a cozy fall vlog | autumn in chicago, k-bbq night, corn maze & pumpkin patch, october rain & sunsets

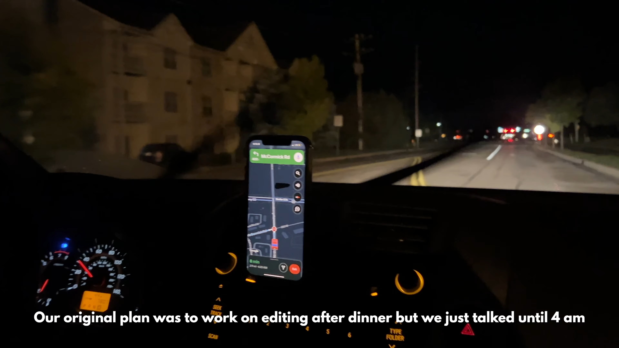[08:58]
Go on to get there. Like wet road. Go on to McCormick Road. Stoplight.
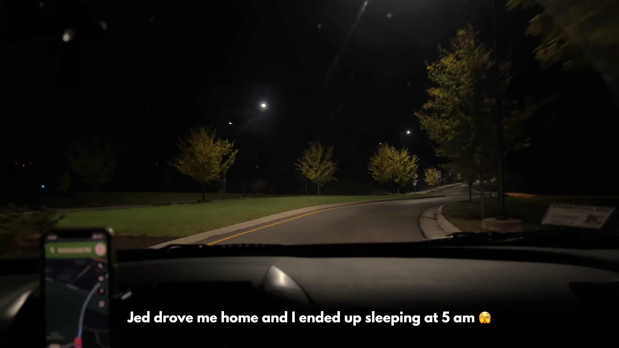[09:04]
And in a quarter mile, turn left onto Indiana 26 East West State Street. It's just so scary at night because like you can stop there for a long time.